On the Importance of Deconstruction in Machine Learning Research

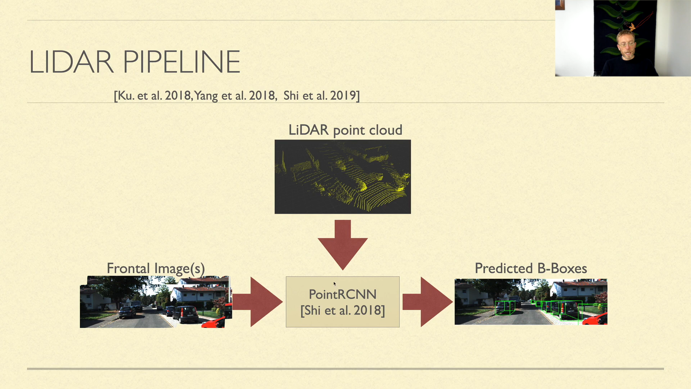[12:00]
So you can, despite that the cars here, and you're kind of looking out, you kind of present the whole thing as a point cloud from above, then you have the frontal images, you put that into a neural network, and outcome these proposal bounding boxes.
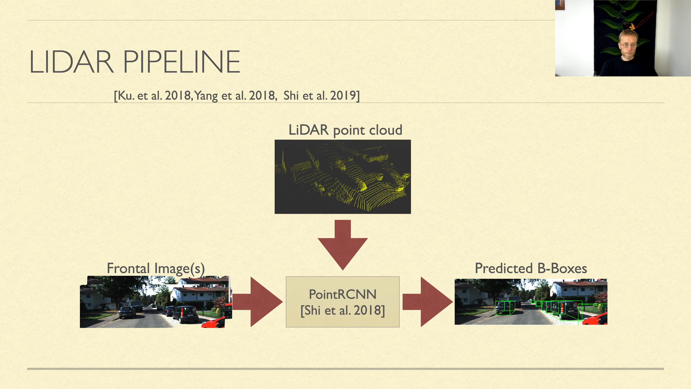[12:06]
If you have stereo, you actually have a two pipeline approach.
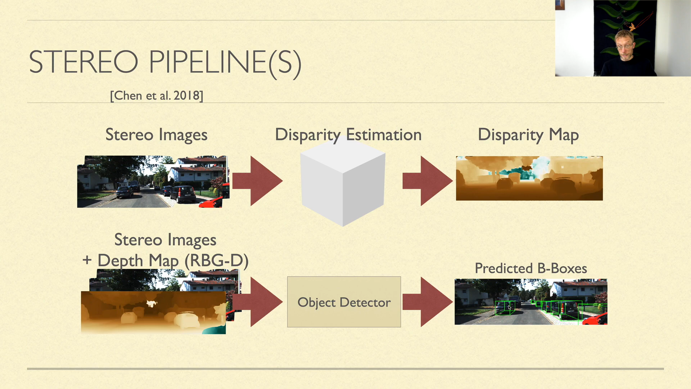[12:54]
So basically, I have the colors, and I also have the depth for every single pixel. And I stick that into an object detector, and out come the box objects. Now, why did everybody make fun of Elon Musk? It's because this approach didn't work.
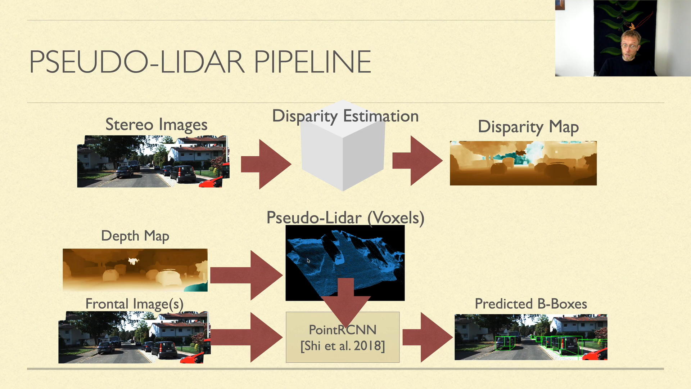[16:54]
So essentially, what we're doing is we just take the depth map, we just take this representation, and convert it to a 3d point cloud from above. And now stick this into a lidar neural network, the state of the art neural network. Now, the important things at this point, we've removed all, you know, excepting all our innovations, except this little 3d transformation, right, going from stairway images to disparity map was already done, we took off the shelf network. And then we made this little transformation from depth map to what we call pseudo lidar, the point cloud and bird eye view.
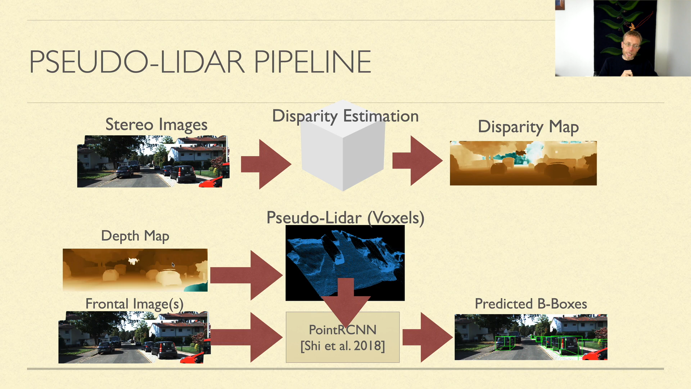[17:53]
representation of basically saying, well, we take the depth of every single pixel, instead of adding it as a channel, we basically input every single point as a bird eye view, you know, point cloud.